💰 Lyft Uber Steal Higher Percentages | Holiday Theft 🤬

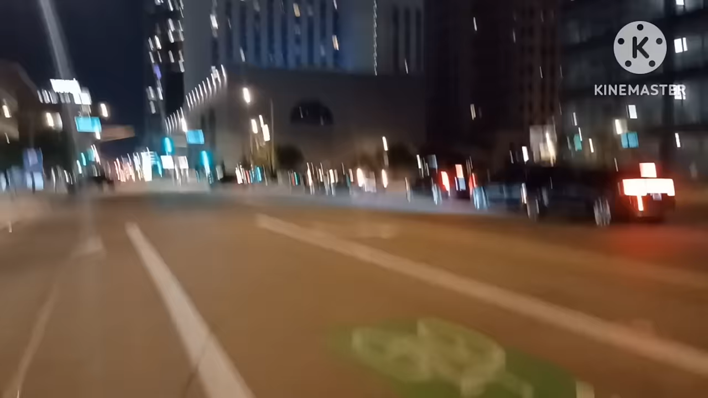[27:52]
Look at this shit. All these are black SUVs. One just pulled off. All black SUVs lined up. All of them.
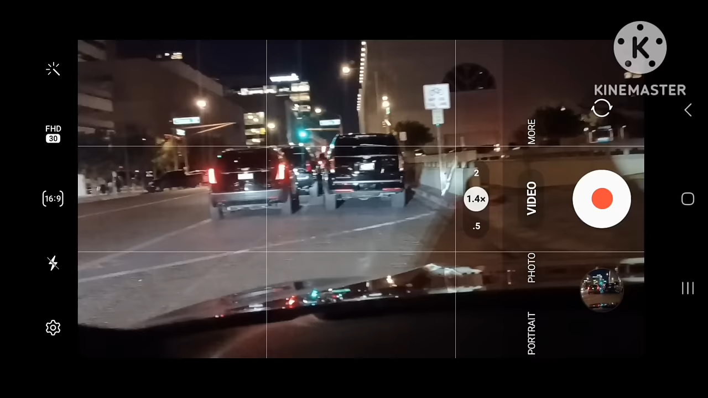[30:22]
Somebody just pulled up right behind me. Let me see, you can see.
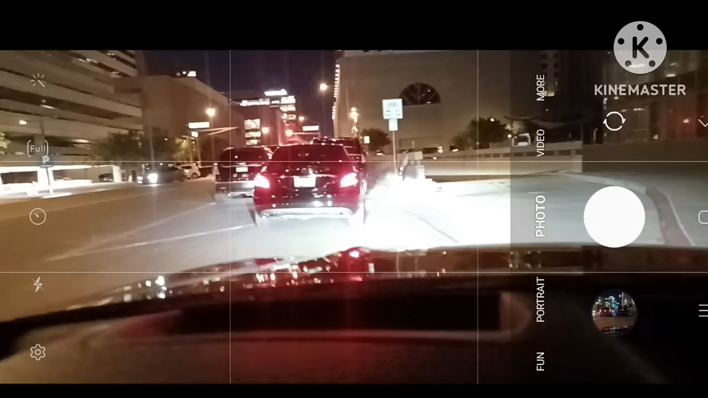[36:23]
Now we got all cars in front of me now. We got a Mercedes. We got a Cadillac right in front of him. I think that's an XT6 or something like that.
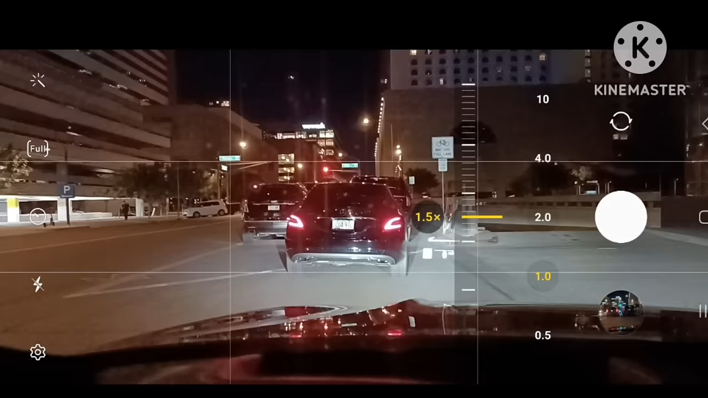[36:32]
Man, everybody's. And then behind me, we got the black Model Y. Everybody around me is a black car except me. I got the big fucking great pumpkin up in this motherfucker.